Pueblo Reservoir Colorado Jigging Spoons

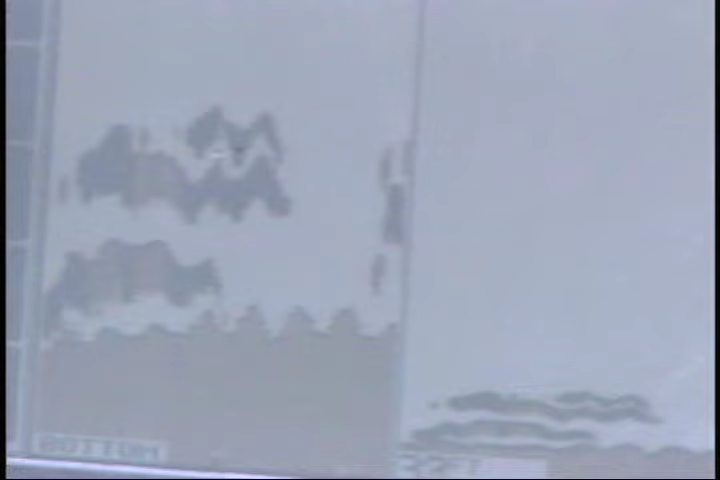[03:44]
Well, you've really got to trust your electronics for this kind of fishing.
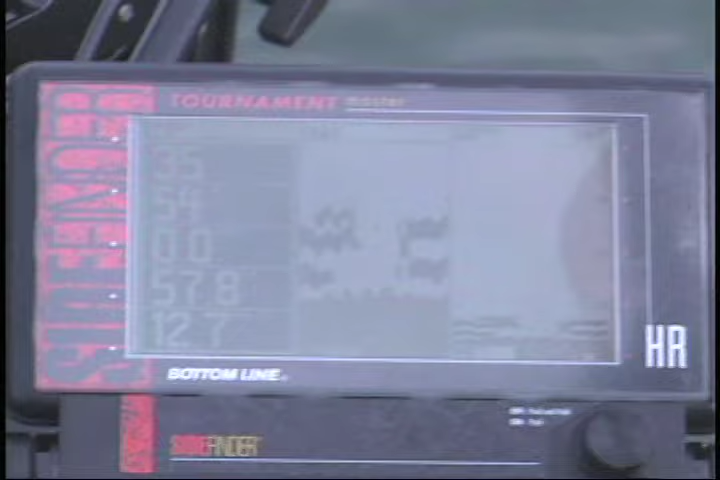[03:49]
I mean, it's so critical.
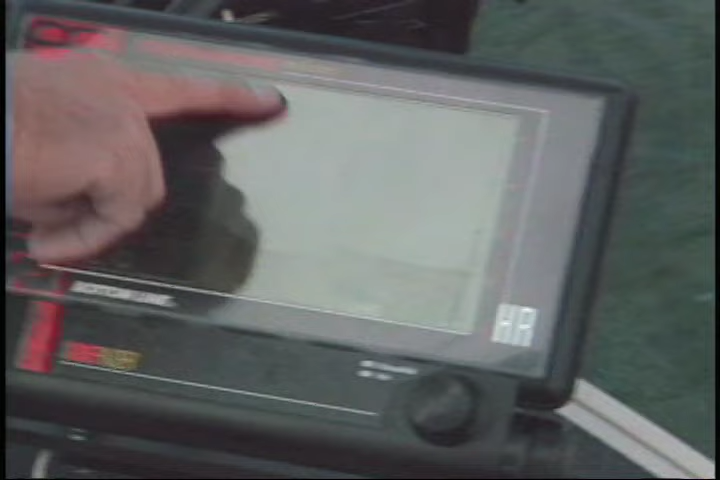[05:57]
This is a zoom in on the bottom quarter, and these are just the depth and temperature and things.
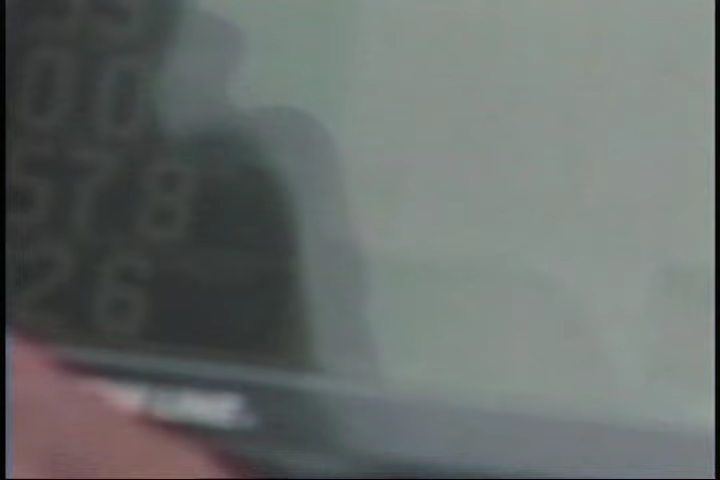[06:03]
And what we're trying to do is, right now you see the bottom, there's nothing there. We're looking for clouds that would represent bait fish,
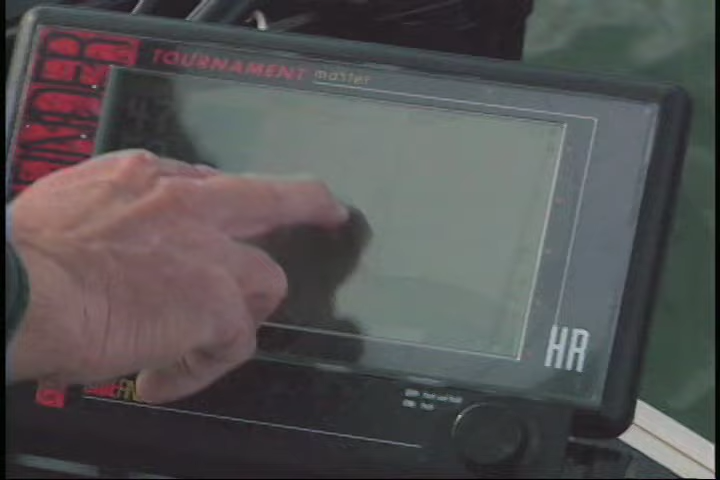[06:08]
or more arcs and lines and spots would represent predator fish.
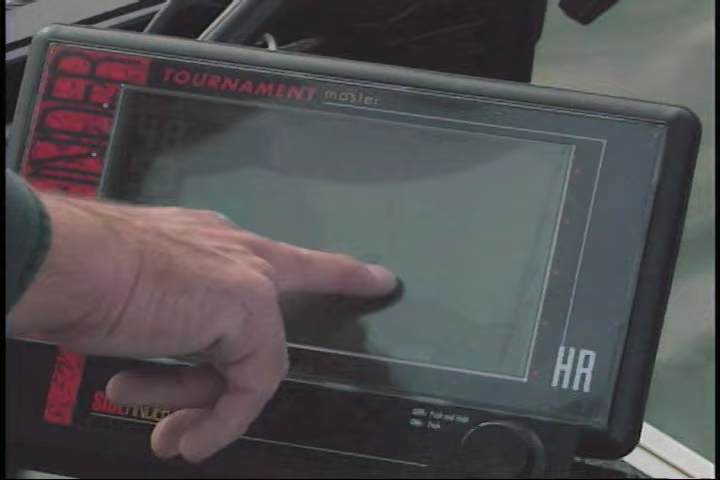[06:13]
Now, like this right here, that's some kind of a big fish right there. The bottom, this is a close-up of it right down there.
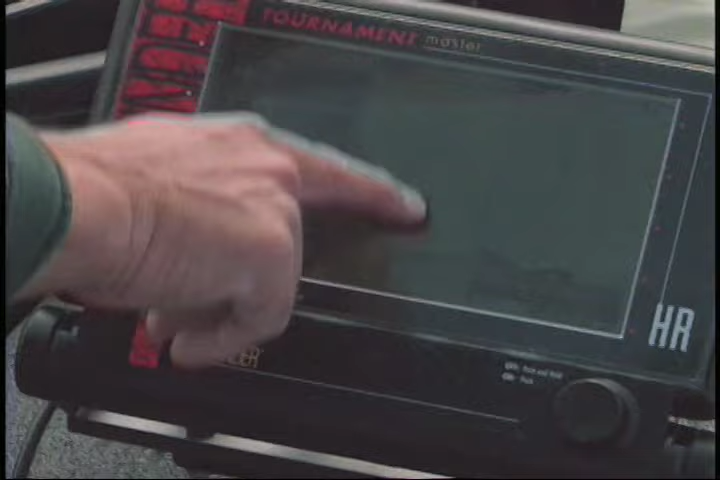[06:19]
You can tell by the thickness of the signal indicates the strength. That's a fairly good-sized fish there.
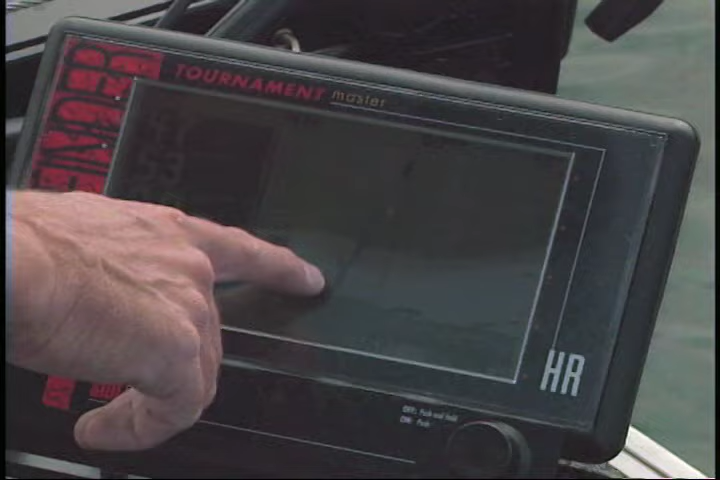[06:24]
This looks more like some little bait fish or something down in here. And up here, this could be a bigger fish, or the bottom of a cloud of bait fish, and that's a fish down there.
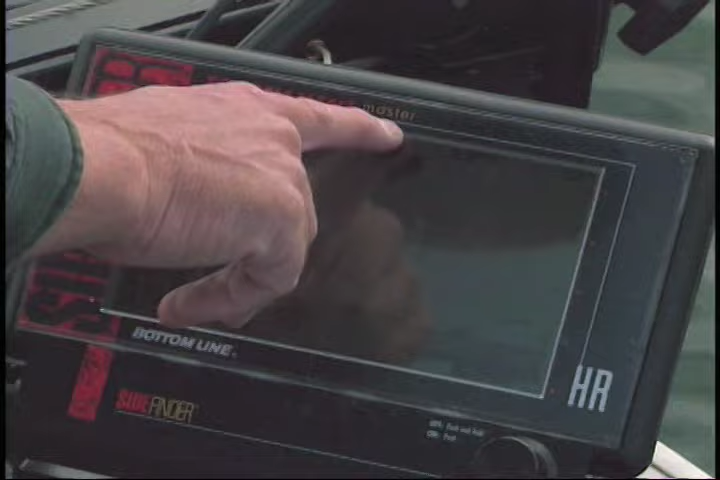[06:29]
We're looking for those to spoon through. Looks like we're starting to show some there now.